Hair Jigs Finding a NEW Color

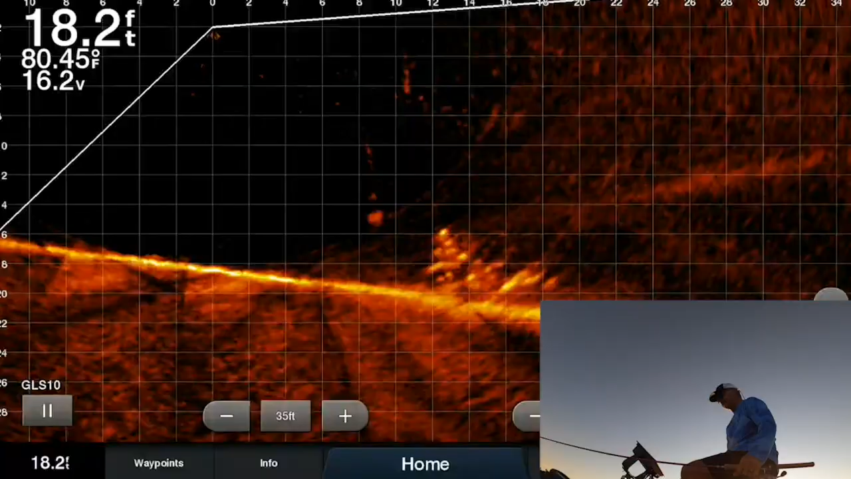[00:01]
On screen: depth 18.2 ft, water 80.45°F
today what we're gonna be doing is we're gonna be messing with these hair jigs check them out we're gonna compare colors sizes that's a hammer right there that's a great fish
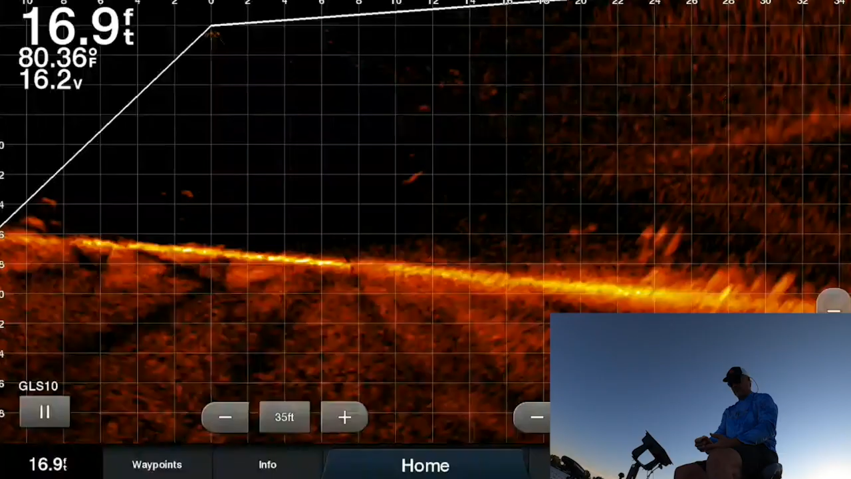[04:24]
On screen: depth 16.9 ft, water 80.36°F
three there's your active captain those are the fish right there out there 20 that you're seeing those are the ones that we've been fishing you can see it going in there thursday right there right there it is right there and look at this guy coming out for it right there right off the bat
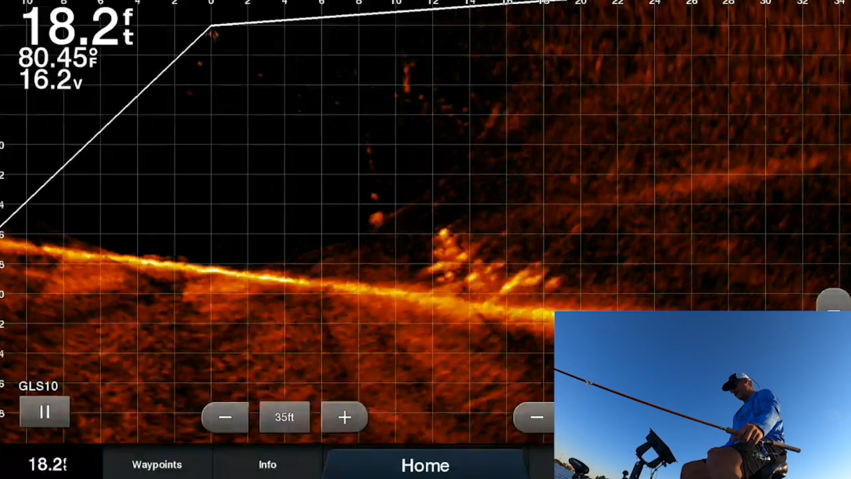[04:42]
On screen: depth 18.2 ft, water 80.45°F
and we got them look at that that's seamless how much fun is that this bait's
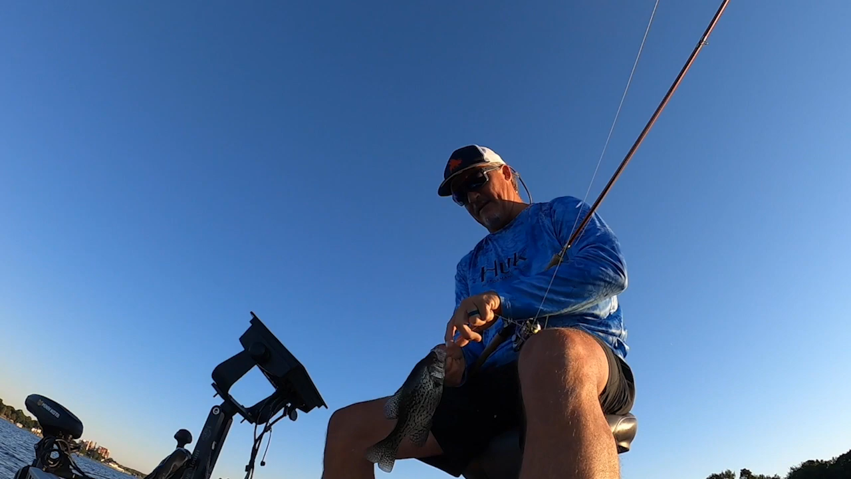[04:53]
hot so we're definitely going to try this bait on a different jig head and
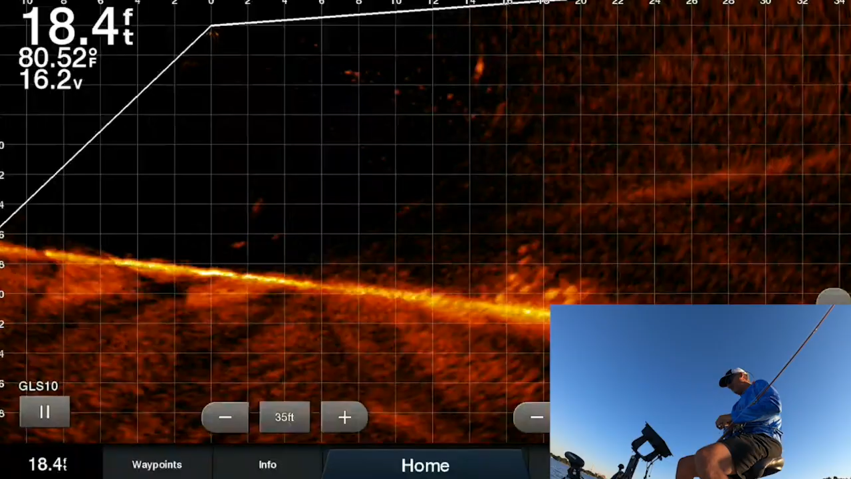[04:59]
On screen: depth 18.4 ft, water 80.52°F
that's how it's done active captain right there again again a pitch out
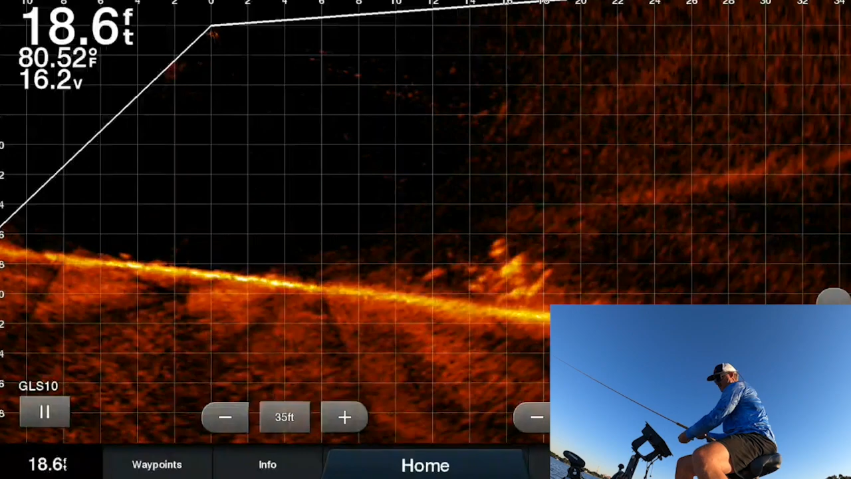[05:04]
On screen: depth 18.6 ft, water 80.52°F
there it comes
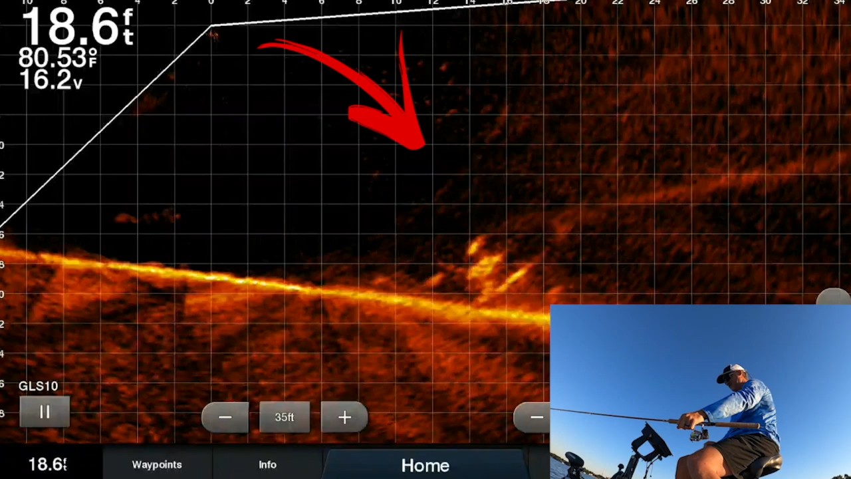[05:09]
On screen: depth 18.6 ft, water 80.53°F
making sure it falls relatively close to the pile and there he comes right there give him a ride to the boat let's see if he takes it there he comes
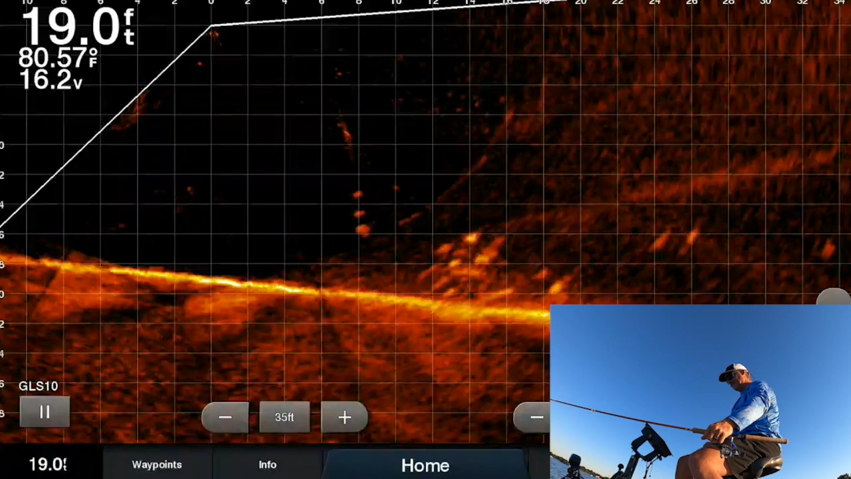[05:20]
On screen: depth 19.0 ft, water 80.57°F
and he took it look at that wow these are not as big as i would like them to be
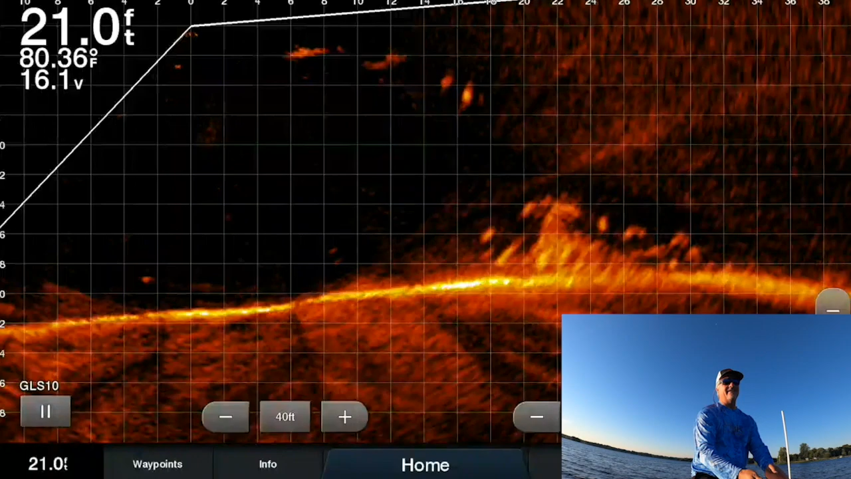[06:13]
On screen: depth 21.0 ft, water 80.36°F
there you go now look that's a that's a pretty decent amount of fish on a stump we're going to bring this guy over there throw it out there this might be my new color there we go and there she's falling and then like i said i like to cast a little bit right now so i'm letting it just float over the top
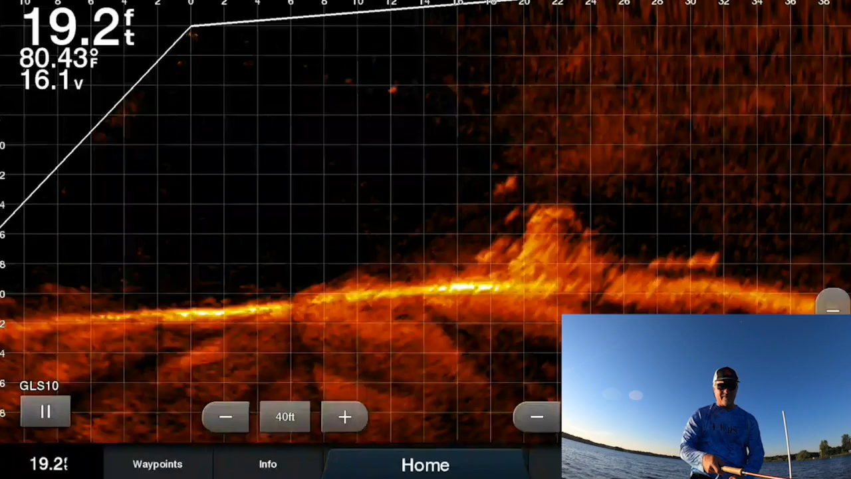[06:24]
On screen: depth 19.2 ft, water 80.43°F
there it was all right so we got taken by that big guy and i just missed it see how much activity it's getting regardless of whether or not they're actually taking it but a lot of interest i'm always looking about how those fish are reacting to the bait and whether or not i'm going to change it